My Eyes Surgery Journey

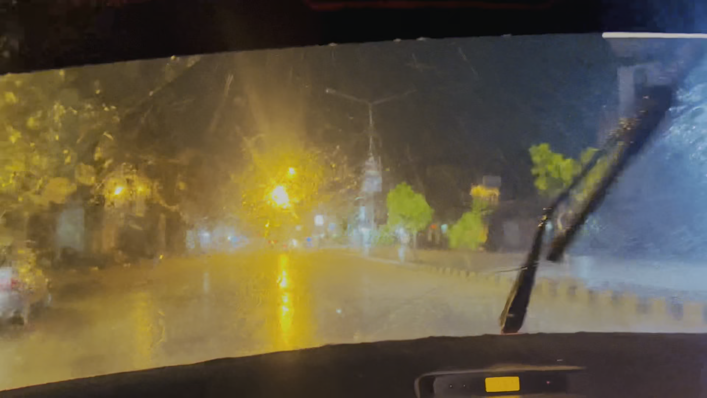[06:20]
भाई तेज़ बारिश है यार, बहुत तेज़ बारिश है। इतनी शदीद गर्मी थी आज और अब आप रात के इस टाइम आप लोग देख सकते हो बारिश कैसी हो रही है।